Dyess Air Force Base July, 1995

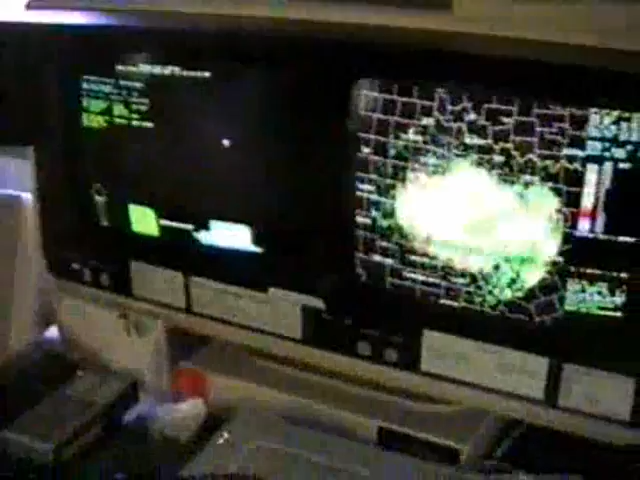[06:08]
I mean, you've got full color scopes as opposed to just the old black and purple and green, you know,
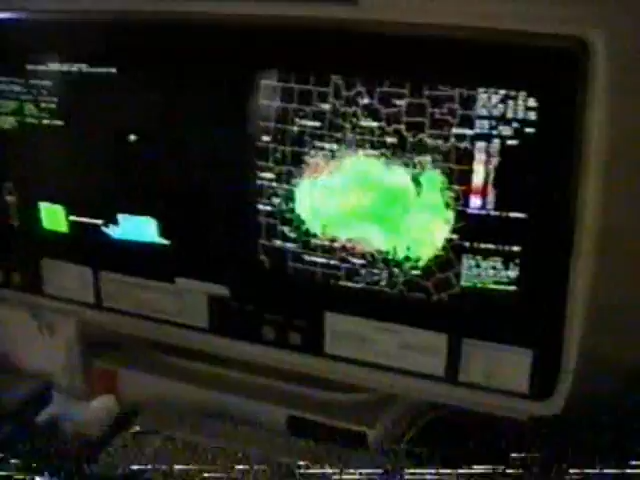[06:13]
try to figure out what the blobs really were, kind of stuff. I mean, of course, there's nothing out there today because there's no clouds in the sky. I mean, that's just all clear air, ground clutter kind of thing, so.
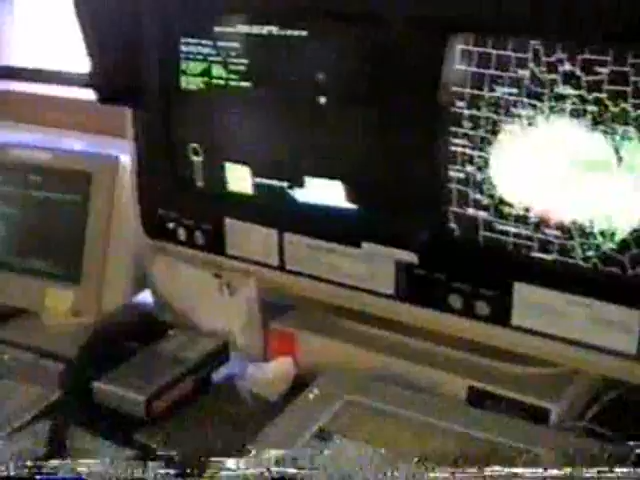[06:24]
Yeah, that was the one thing I remembered that was bad about observing at night,